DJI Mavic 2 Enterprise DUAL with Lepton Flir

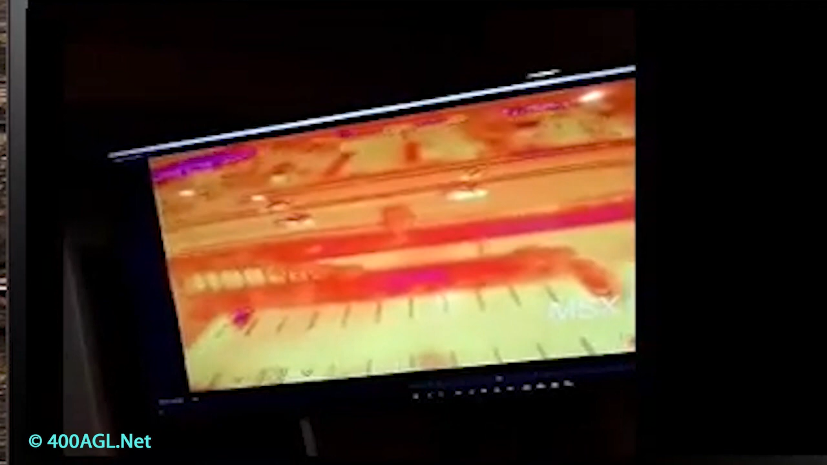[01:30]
is that just the thermal or is that the RGB and the thermal? This is just thermal.
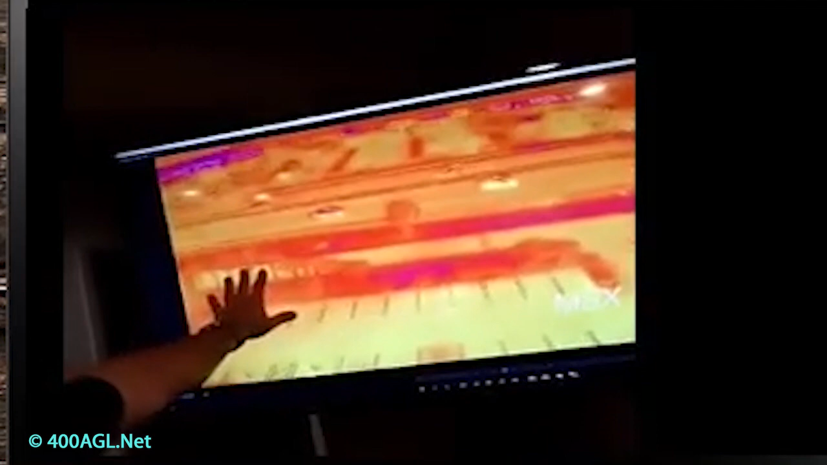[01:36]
Okay. And that's thermal and RGB.
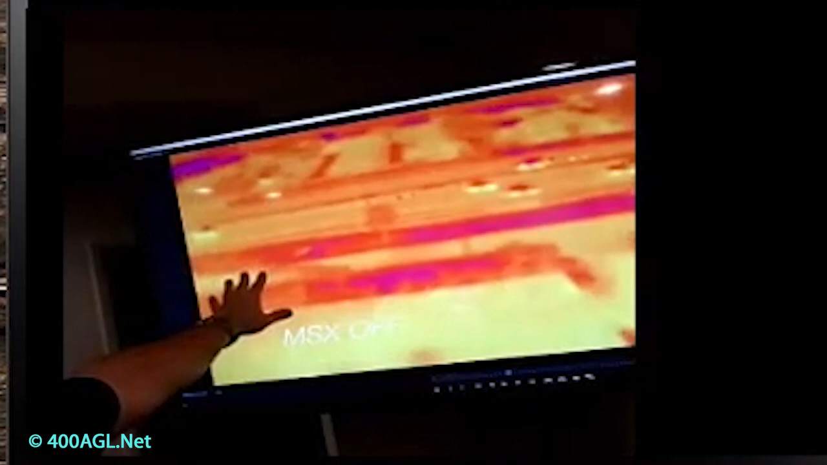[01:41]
Can you tell the difference?
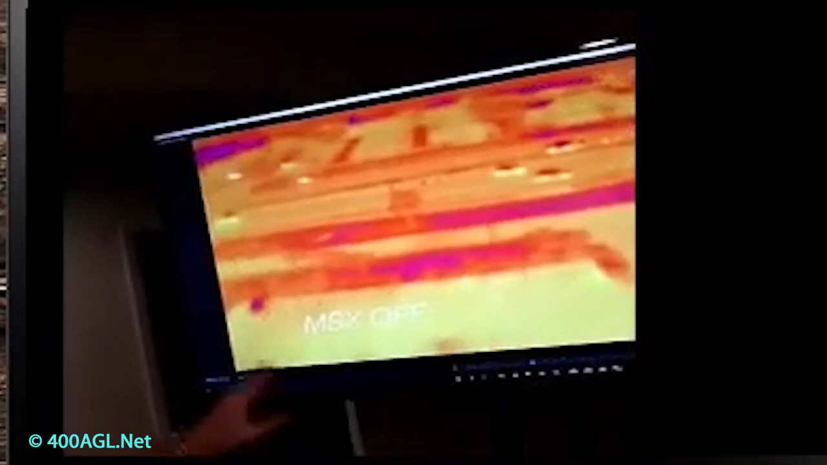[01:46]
Well, in real life... Maybe you can see it better in real life without double streaming.
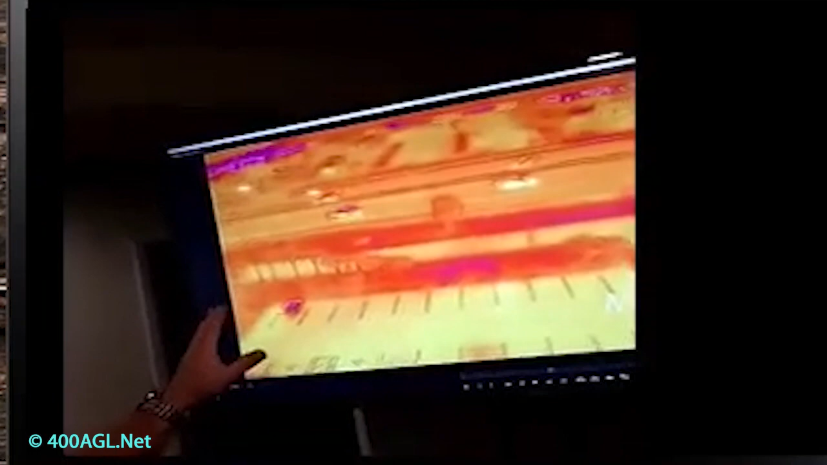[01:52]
And let me explain it to you really quick. If he'll back up to the... With that off...
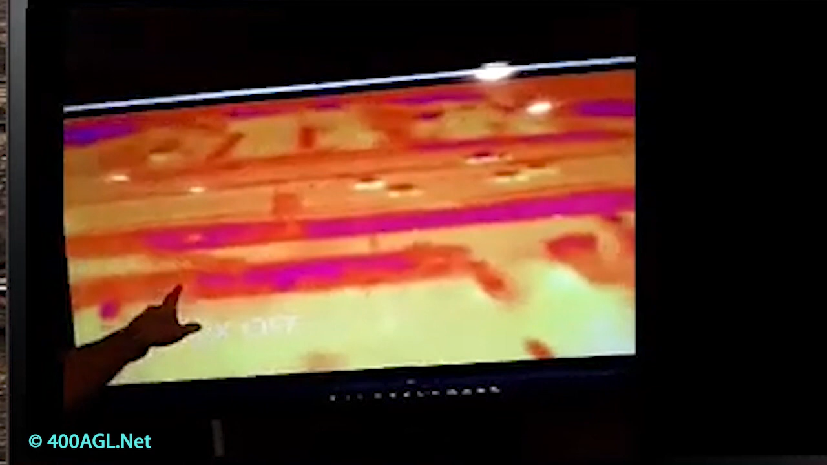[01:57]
There we go. And this is in real... Okay. This is off.
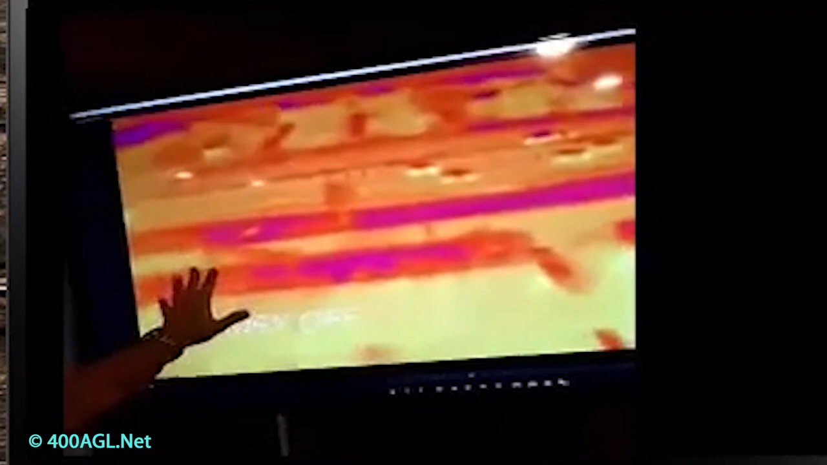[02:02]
So in real life, basically I can tell, if I didn't know what this was, that these are automobiles.
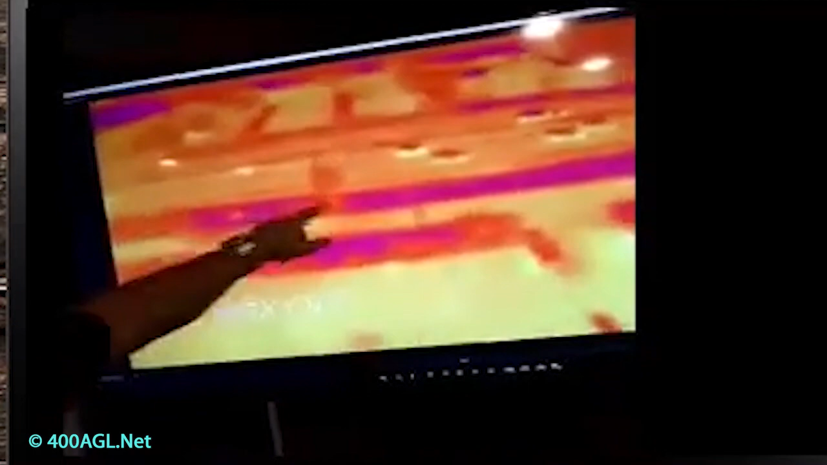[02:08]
There's four automobiles and you can see they're hot wheels and brakes.
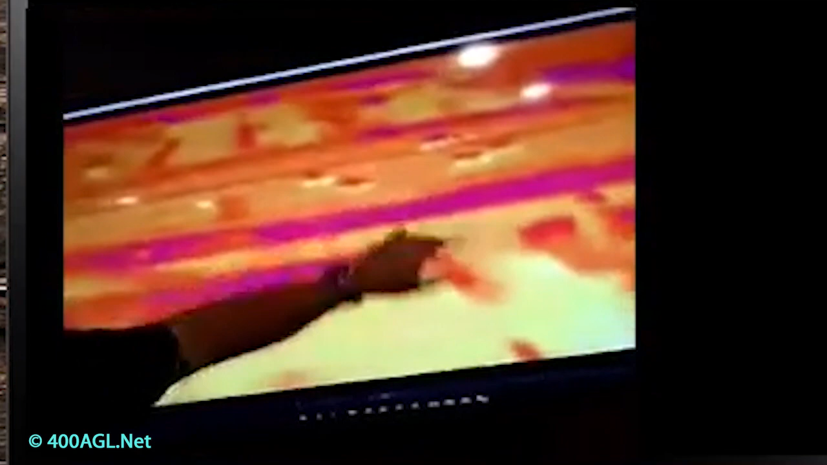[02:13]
And then this is a parking lot right here. And then this is shrubbery and a sidewalk.
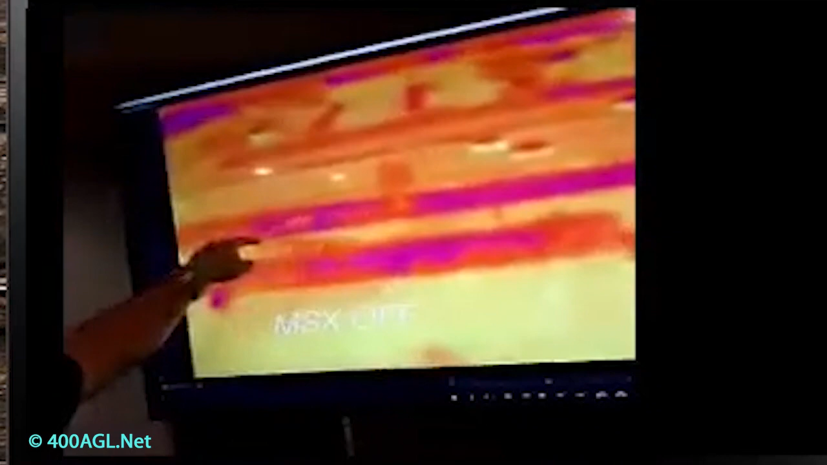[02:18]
So that's with it off and that's just a thermal image.
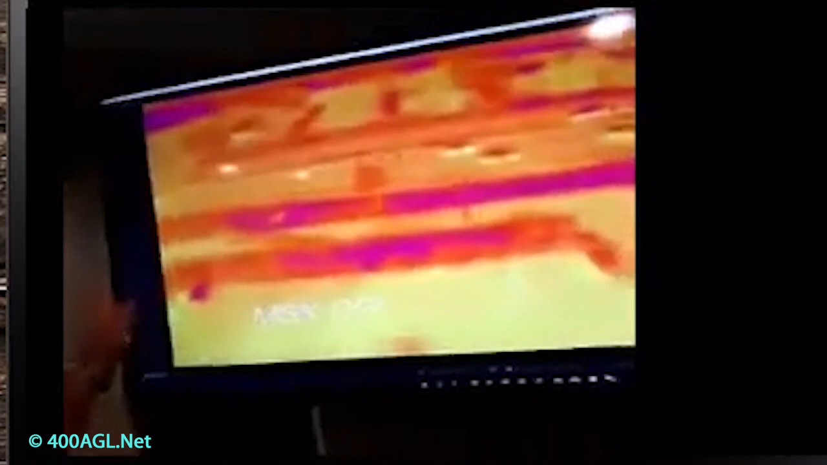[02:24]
And when you go to on, if you see these lines here,
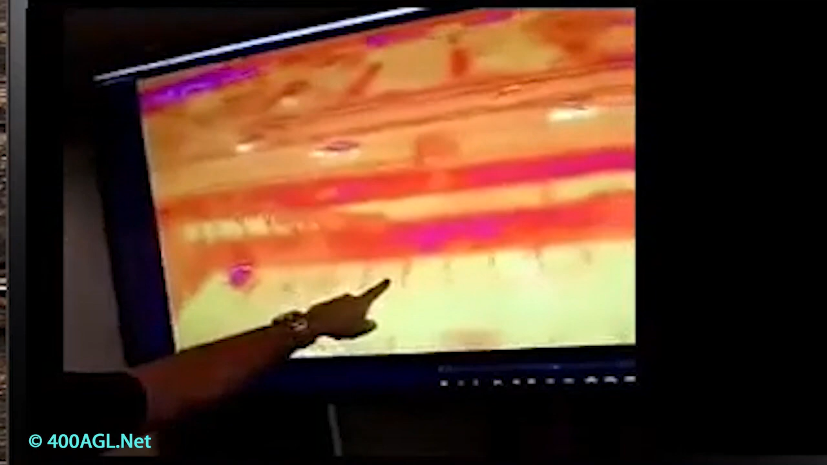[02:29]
MSX actually picks up the lines that's painted on the parking lot for the parking spots.
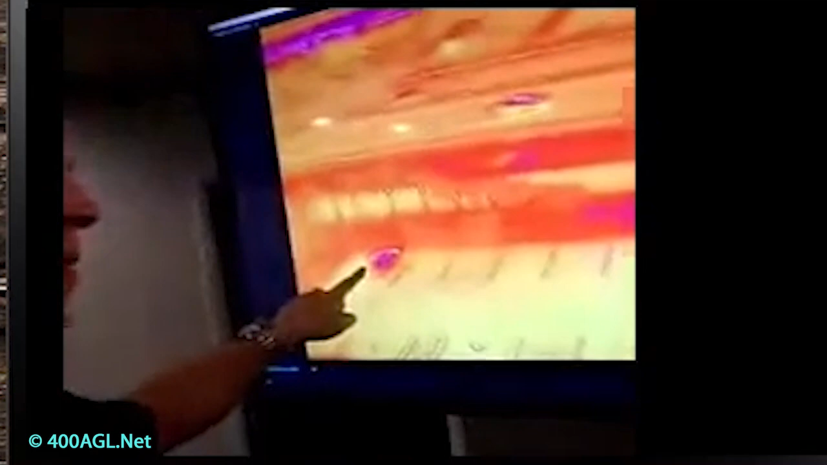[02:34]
And now you can actually tell that that's a car sitting there. Okay. Yeah. Yeah.
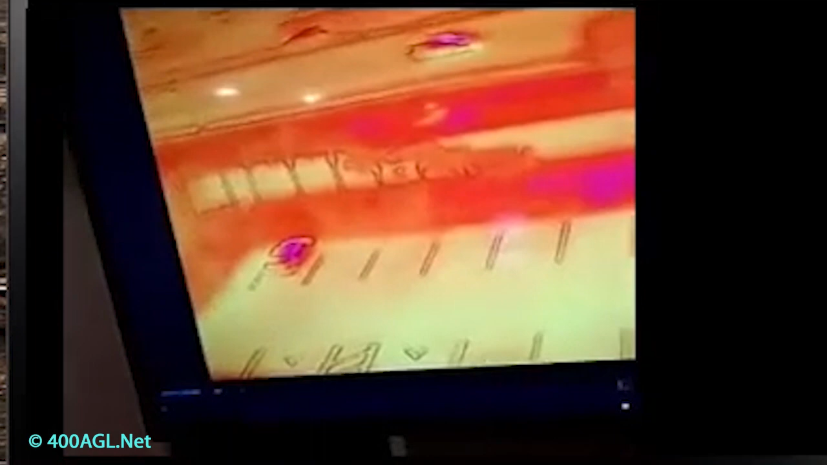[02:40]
Does that make sense? That... So that's off? Yeah.
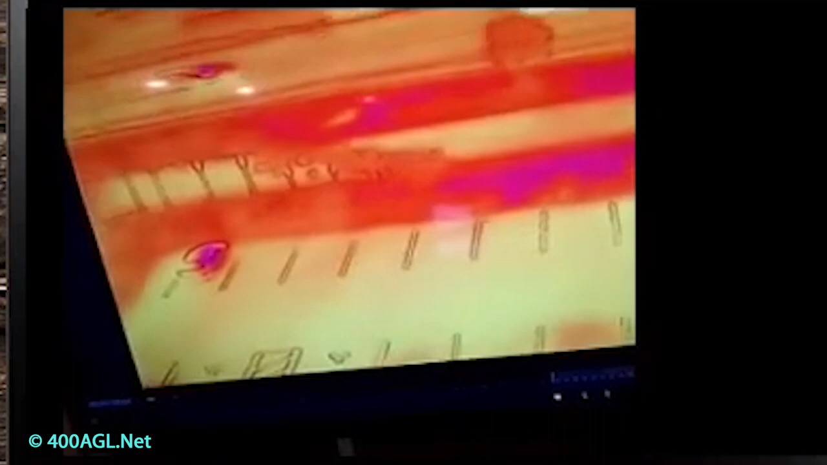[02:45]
And that's on. Okay. And that's on. Yeah. And that's on. Well, there you have it.